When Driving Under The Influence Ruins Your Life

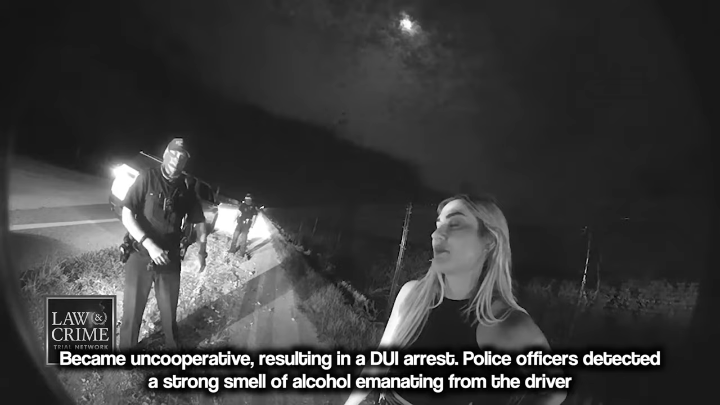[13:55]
officers detected a strong smell of alcohol emanating from the driver have we had anything to drink today no